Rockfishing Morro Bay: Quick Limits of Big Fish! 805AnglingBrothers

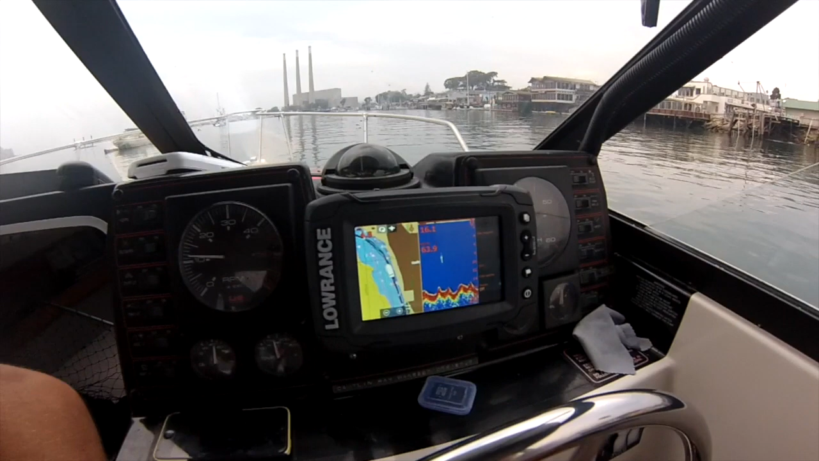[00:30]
Shout out to Uncle Eric. We've got the new Lowrance Fish Finder GPS. Water temp is pretty high right now. It's been pretty hot here the last few days.